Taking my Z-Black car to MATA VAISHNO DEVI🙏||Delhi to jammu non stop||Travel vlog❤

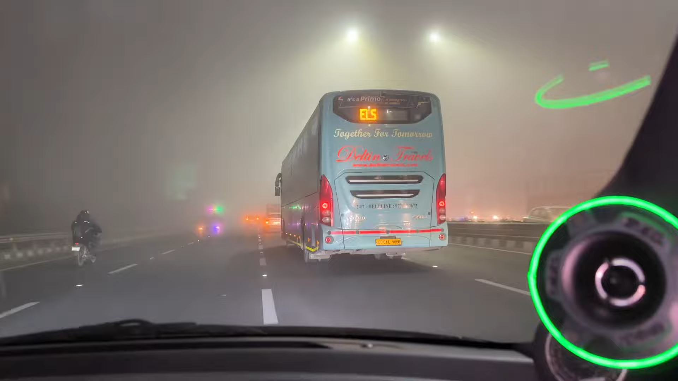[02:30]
यह डेल्टिन ट्रेवल्स इसके पीछे-पीछे क्रूस कंट्रोल सेट करके अपना